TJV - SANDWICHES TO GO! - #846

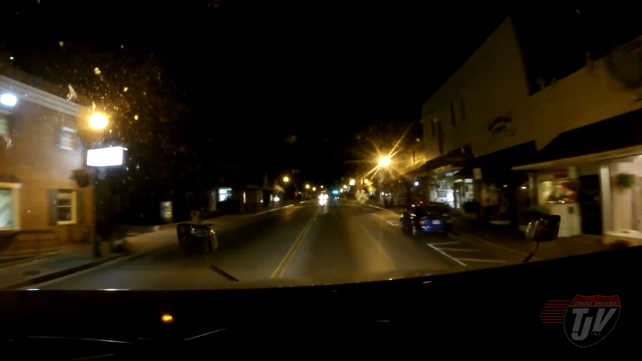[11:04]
taking a bit of a shortcut on the way down towards North Carolina I don't know if it's much of a shortcut because of all the stopping I'm turning I'm turning you see this I see the green arrow there you see my signal